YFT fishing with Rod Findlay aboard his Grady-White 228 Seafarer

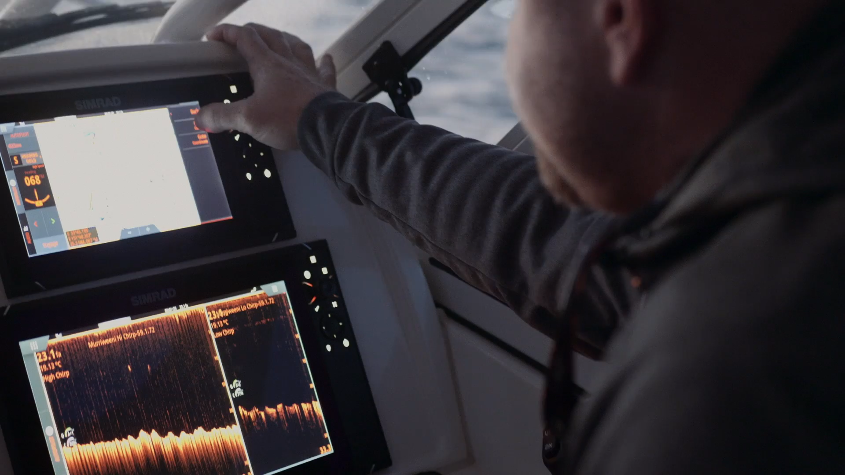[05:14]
mainly to the taller screen gives me a lot better definition of water column, so I can see bait at better detail when I'm out in deeper water.
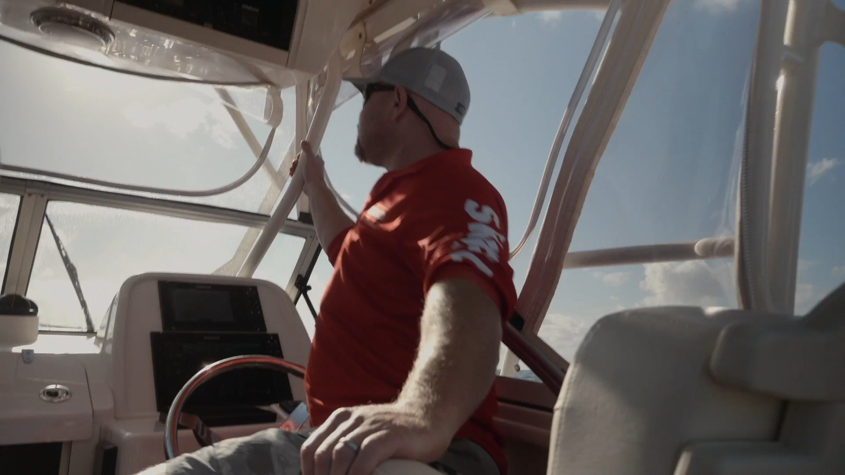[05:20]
They can see the kill slick here. I like to use my 9 inch as the chart plotter. and my 12 as a sounder.
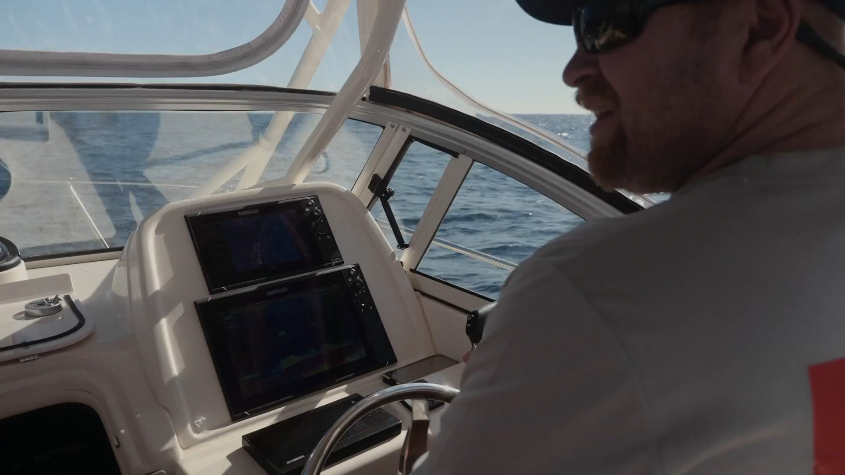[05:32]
I normally move the split screening to give myself a larger portion of history view of my high frequency and a little bit smaller low frequency,
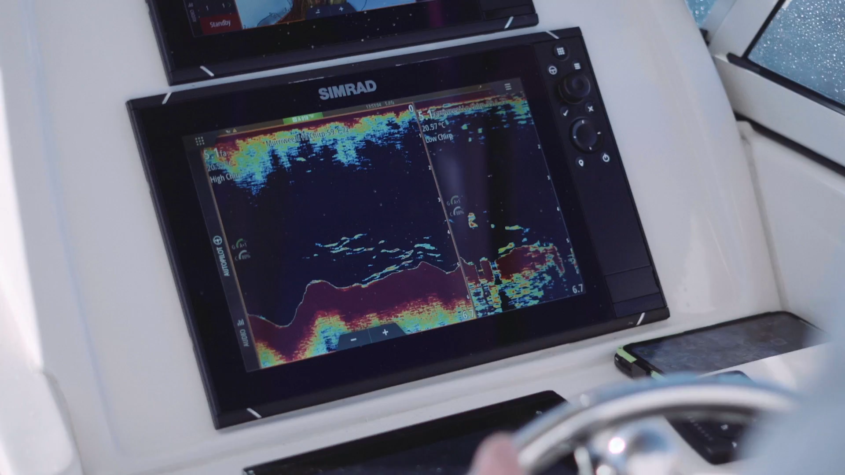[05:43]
because mainly I'm looking for the fish I'm looking for are on the high, and I'm only tracking the bottom detail on the low.
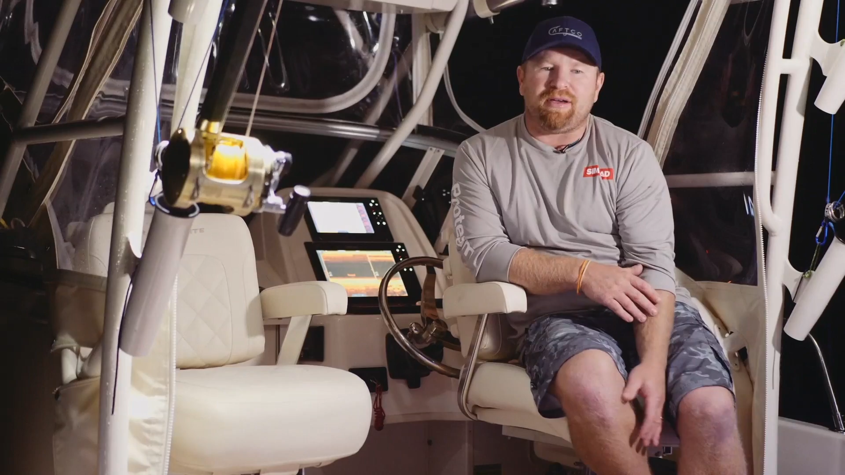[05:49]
Yeah, so today we got the first chance to use the CMAP reveal charts.
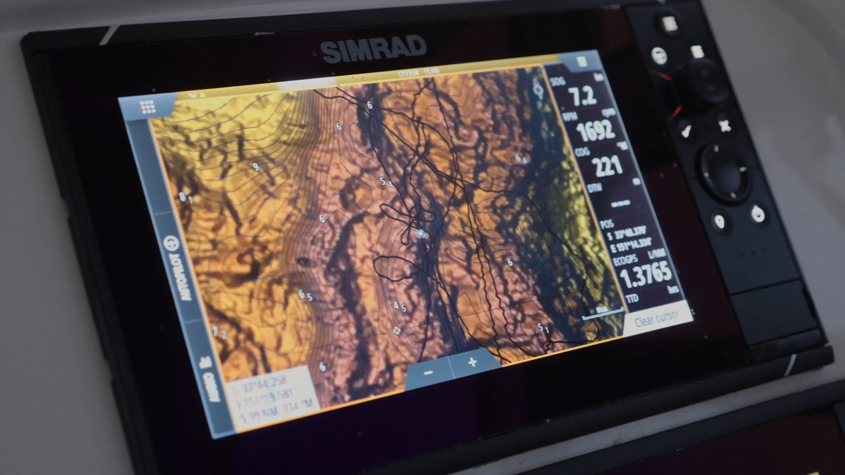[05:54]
Been a long while since I spent any time fishing around long reef, and the added detail today definitely helps with the contour lines and tracking the area we wanted to fish.